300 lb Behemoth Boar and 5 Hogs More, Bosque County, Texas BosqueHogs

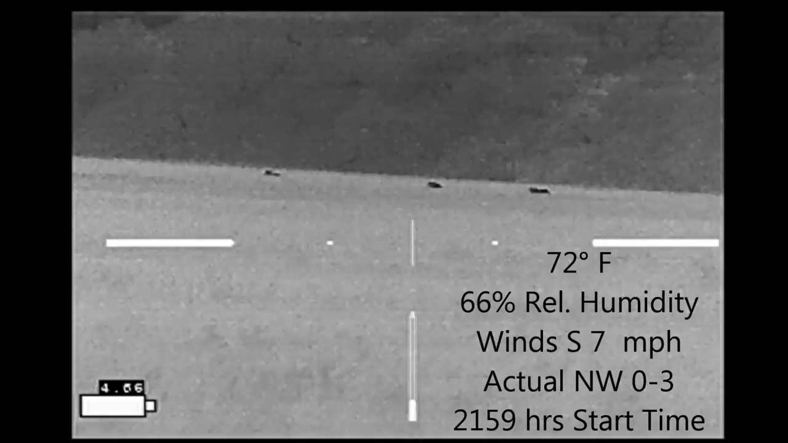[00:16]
The wind should have been blowing left to right but we're actually blowing right to left and so I needed to make an approach around to get downwind of these hogs
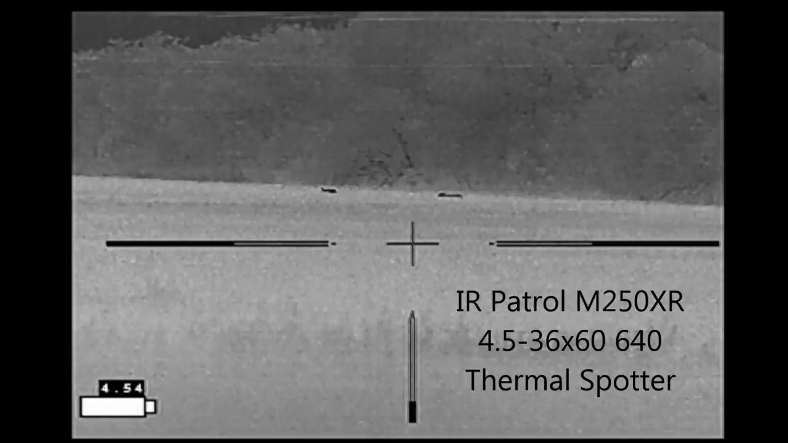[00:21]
and so for the next 25 minutes or so I spent my time
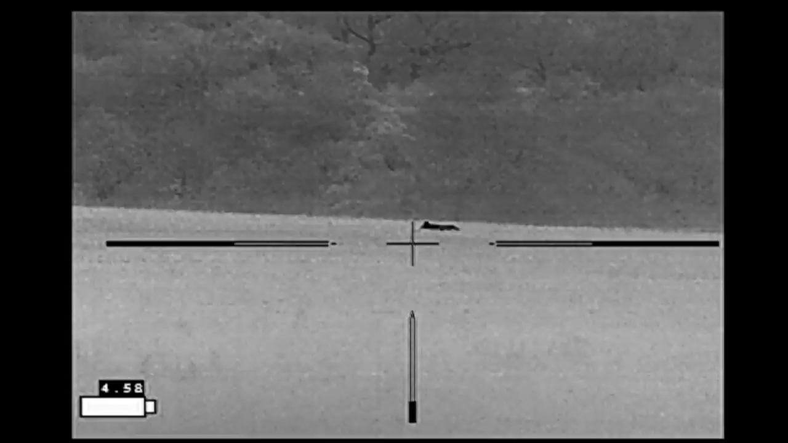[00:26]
trying to outmaneuver these hogs as they move through the field eating.
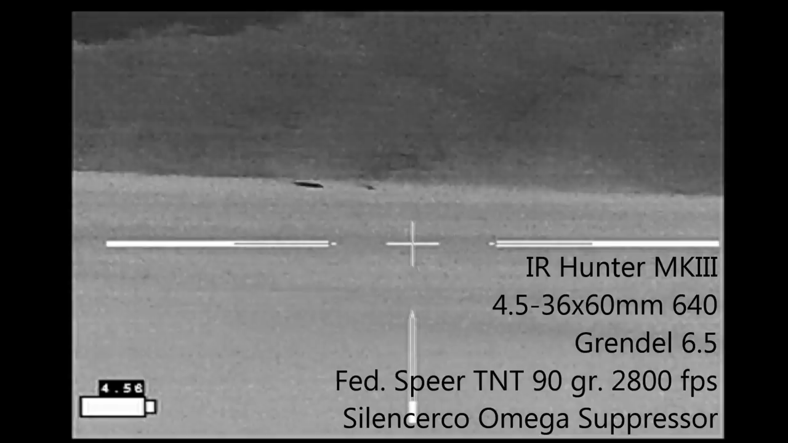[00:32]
At this point I still only have three hogs that I've identified that I'm trying to get around.
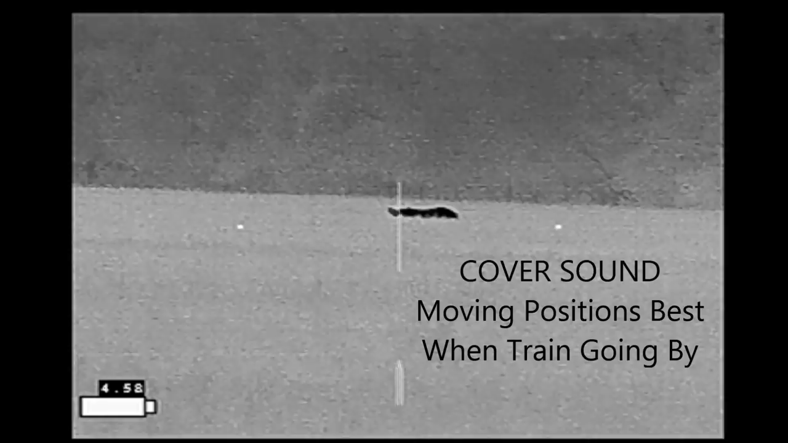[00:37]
Now what was really neat is that a train passed by and I used the train to actually make a large move to get closer to the hogs.
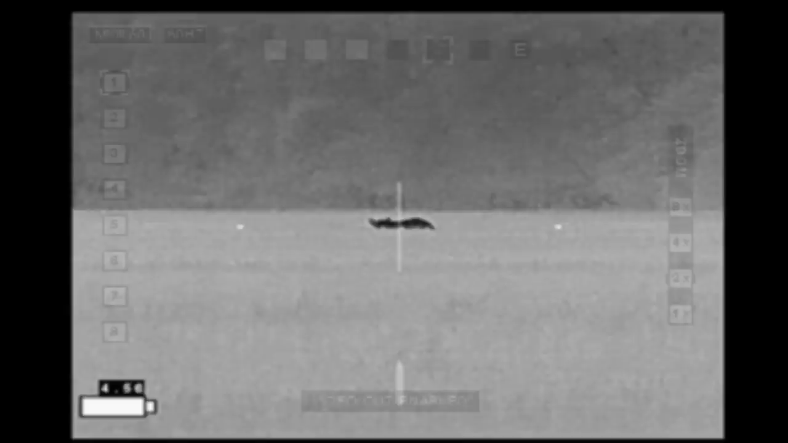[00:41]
The train had passed by and now I can see other hogs coming in at the far end of the field but in the meantime my target hogs have
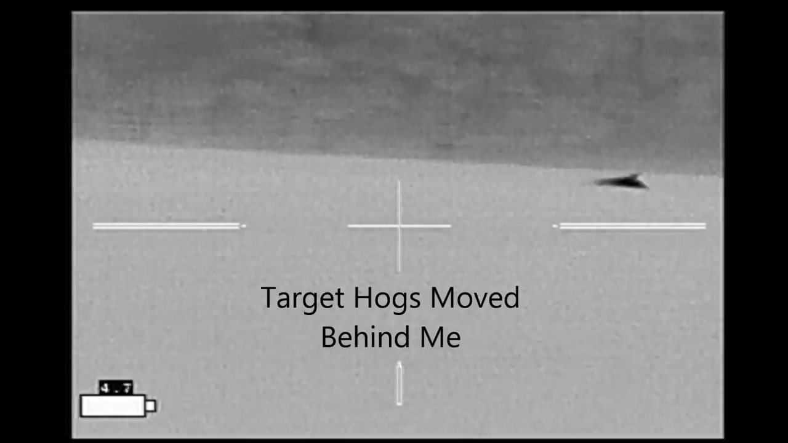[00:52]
gotten by me and are now almost downwind of me and they're not in a safe direction to shoot as you can see there's structures across the road.
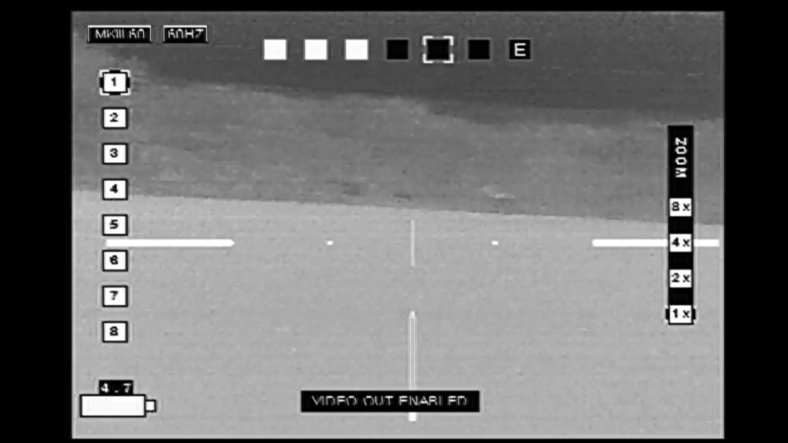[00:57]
So I need to circle around behind them again.
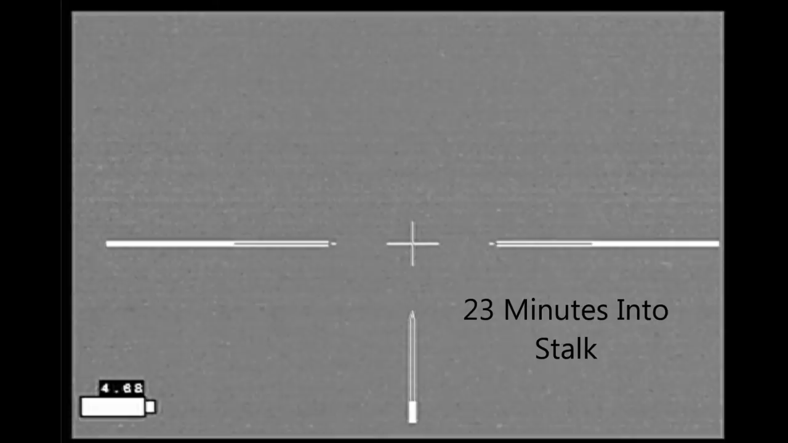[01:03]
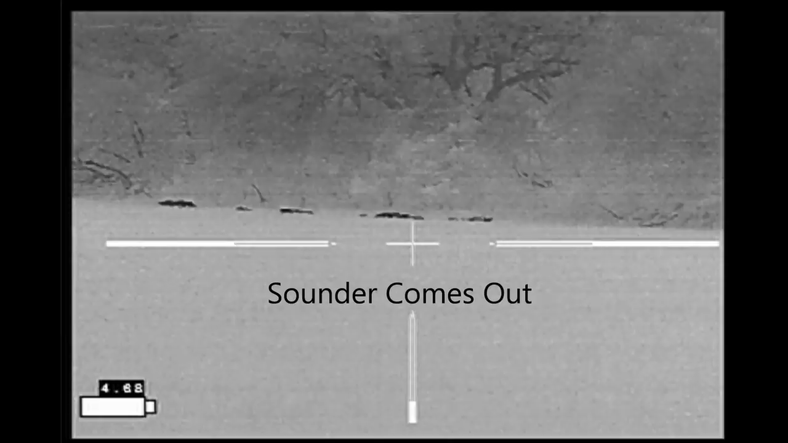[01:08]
Now I've moved around somewhat further back and my target hogs are actually moving back towards the sounder.
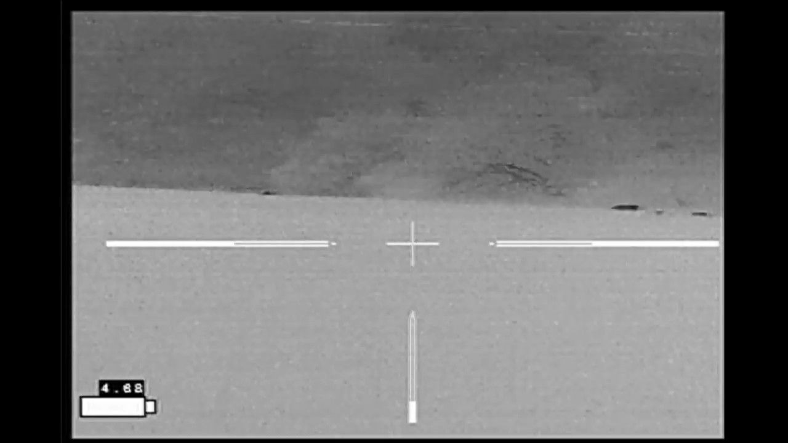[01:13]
Finally I've moved into position here.
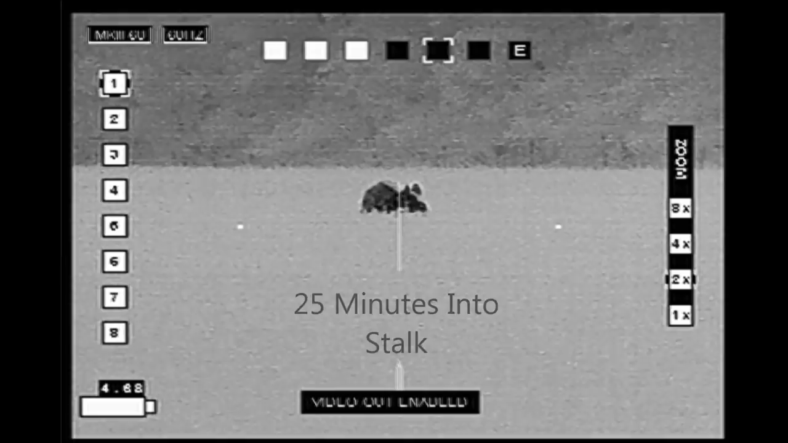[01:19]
I'm going to line up on this hog. When the second hog comes into view and I decide for a double.
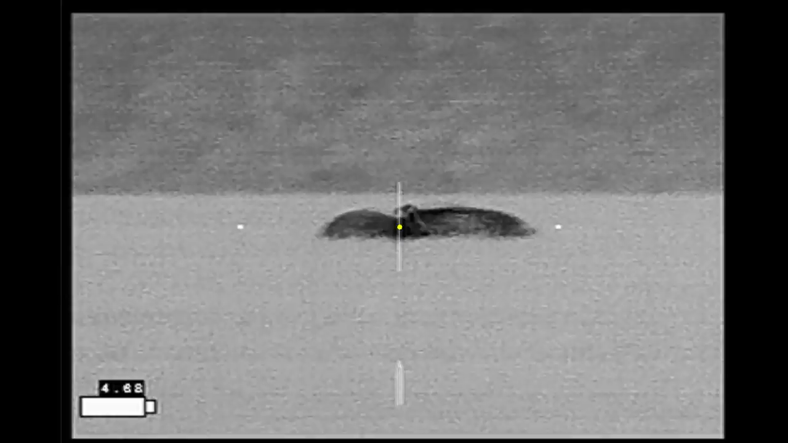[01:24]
He doesn't know what hit him. He takes off running.
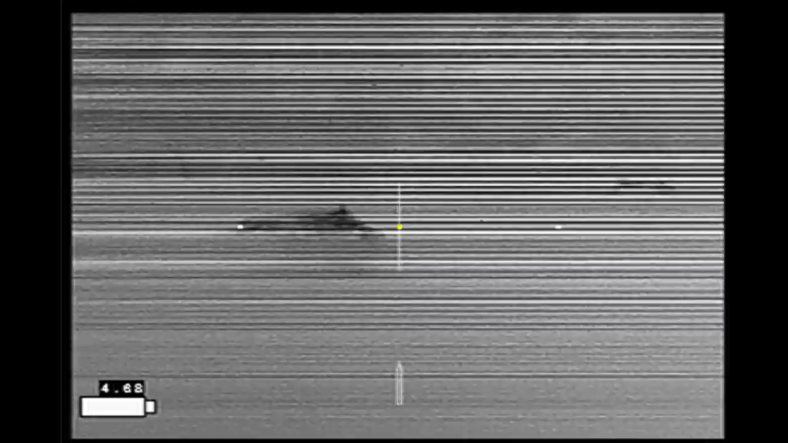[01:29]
I drop him with that shot and I think I've got two hogs on the ground.
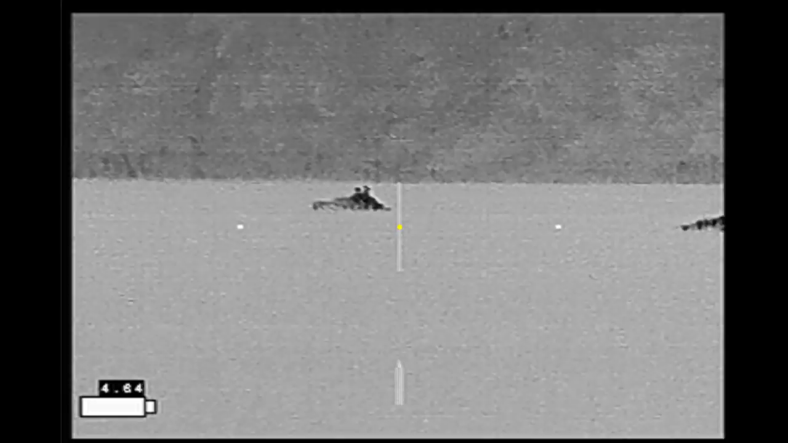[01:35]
And here comes my first hog again bouncing around. Looks like he's down finally. I line up on this hog and he moves.
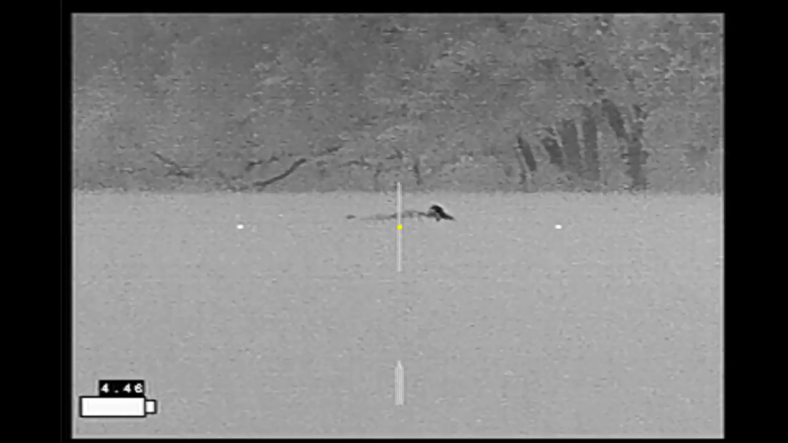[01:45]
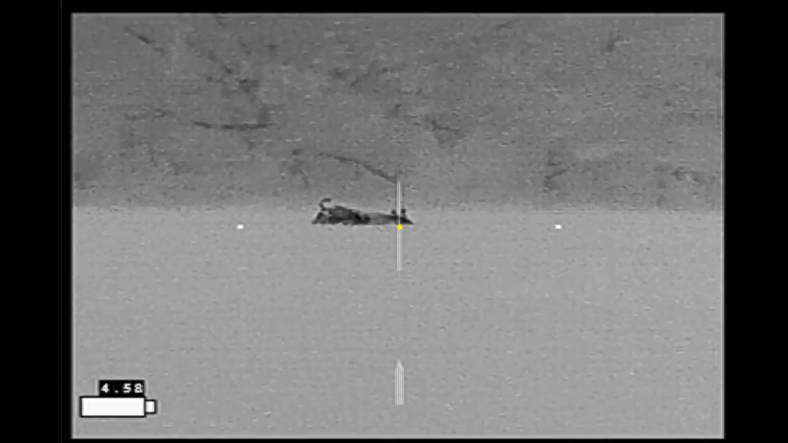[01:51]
He stops again and I drop him.
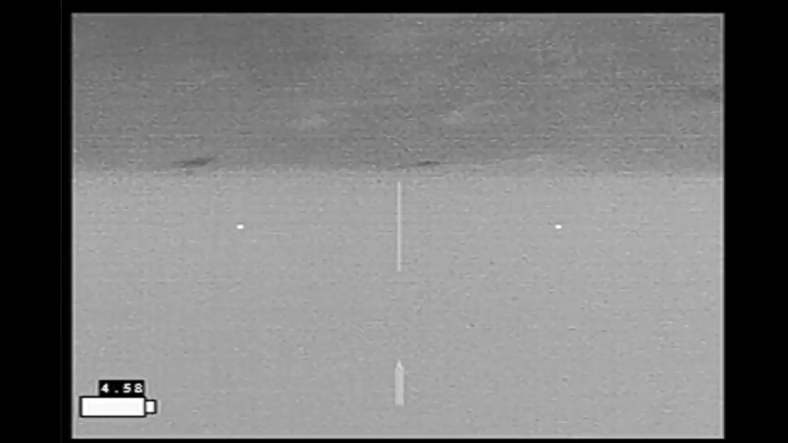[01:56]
The other hogs take off and I think my hunt is over.
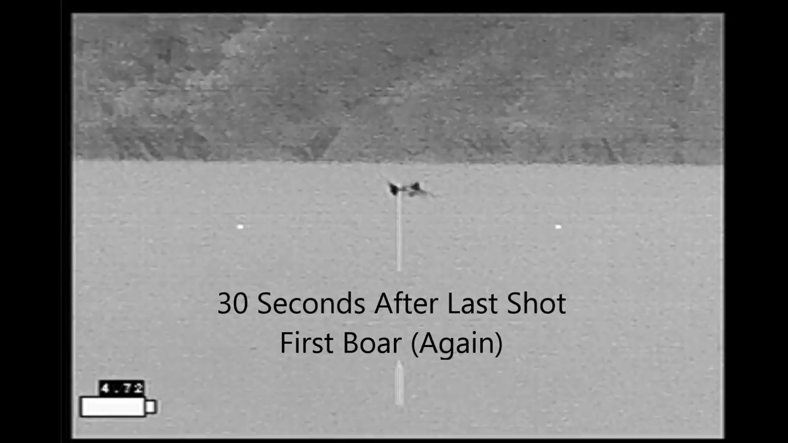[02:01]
And then the first hog is up again falls over. Okay now I think he's down. Whoop he's moving.
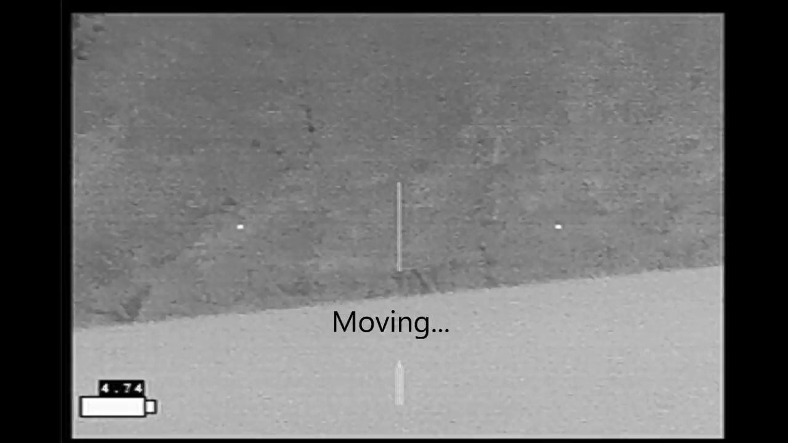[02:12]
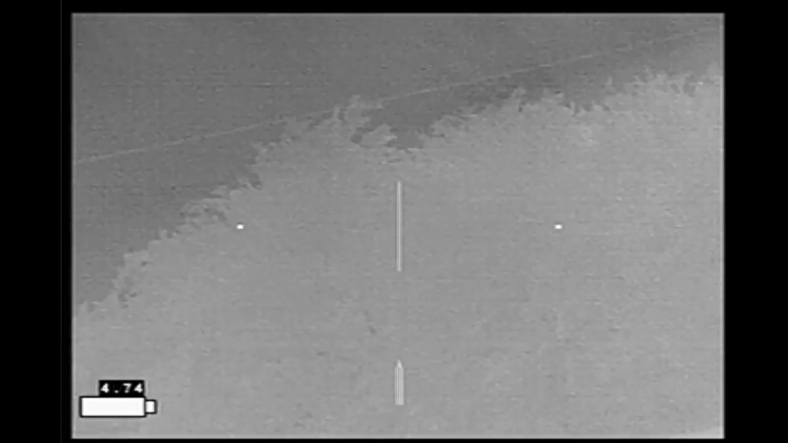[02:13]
And it looks like he fell down again. Oh no he's up again.
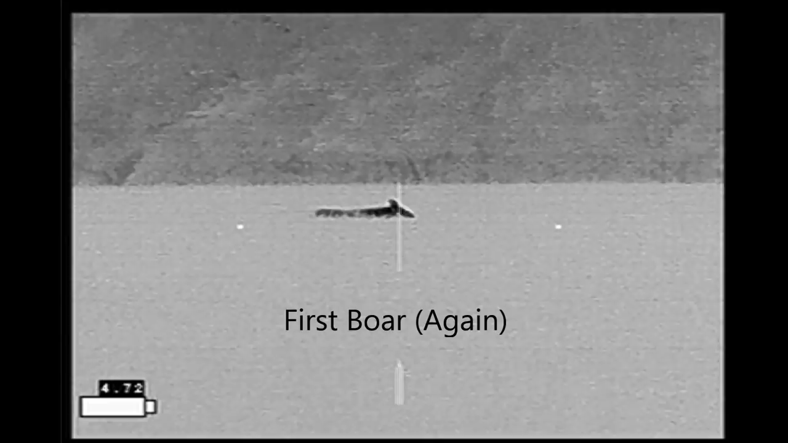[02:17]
This time the shot goes into the head.
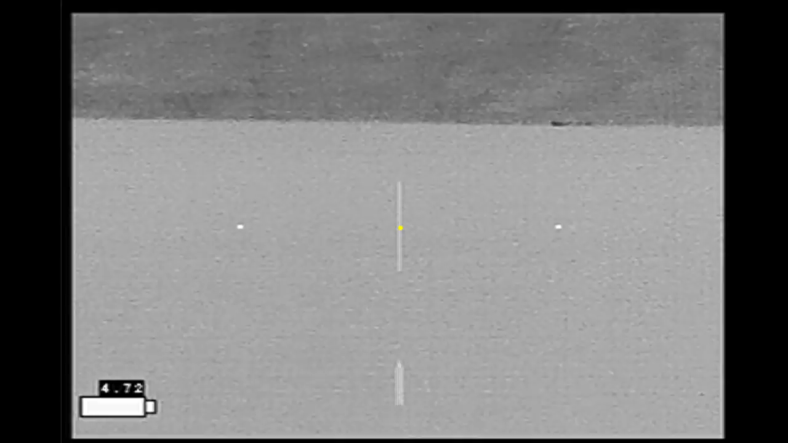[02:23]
And I see hogs that I thought had run off coming back into the field.
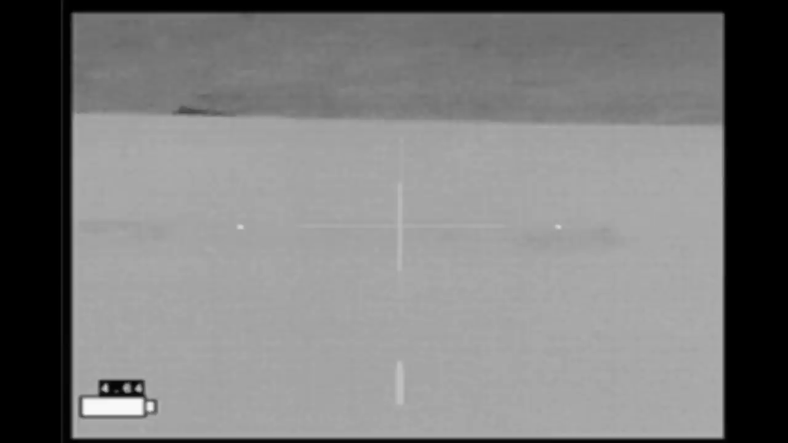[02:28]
So I move around to get an angle on them. They're right at the tree line here.
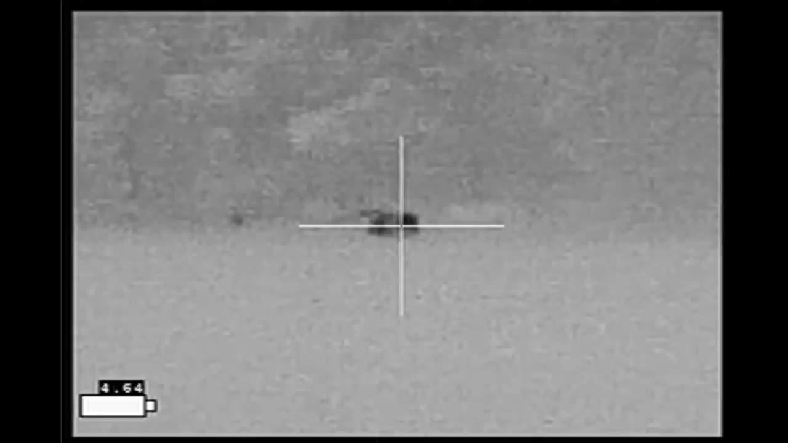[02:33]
I line up on this one. I hit her. She takes off running. She doesn't get very far before she slows down.
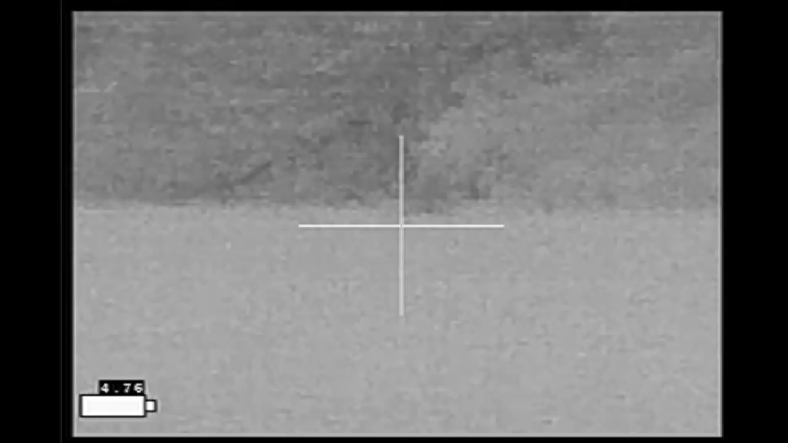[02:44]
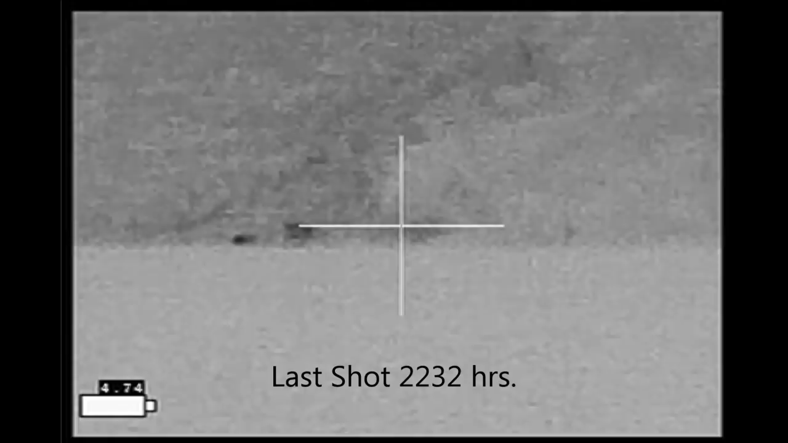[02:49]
She collapses right there as I shoot the other hog that takes off into the woods. And that was the end of the hunt.
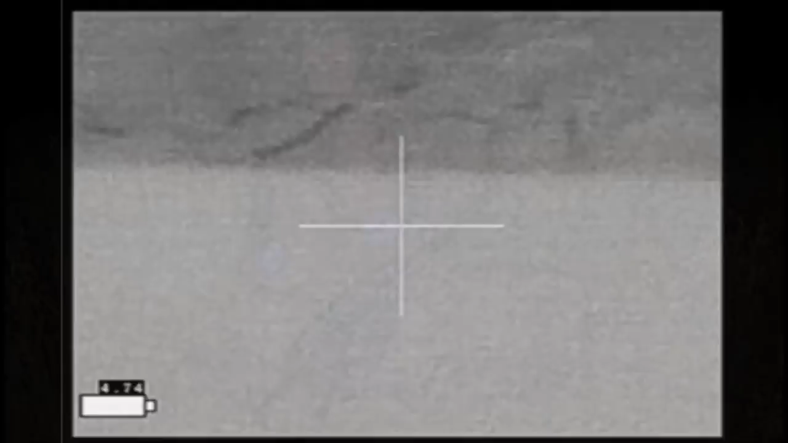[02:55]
So I had a little over a half hour hunt with my shot spanning about seven minutes of time.